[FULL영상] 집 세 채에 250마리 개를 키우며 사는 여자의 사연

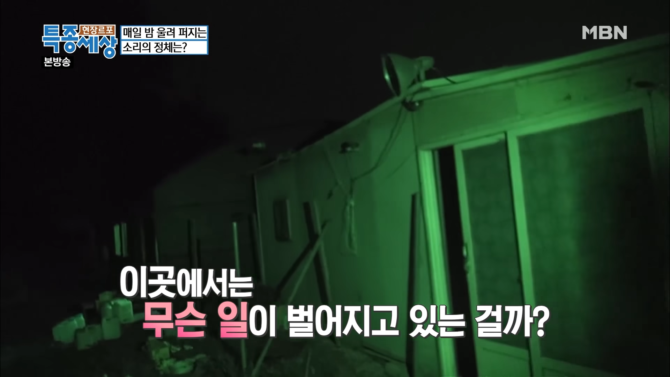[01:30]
담장 안에 포착된 것은 집과 커다란 개들. 역시나 이곳에도 여러 마리의 개들이 보이는데요.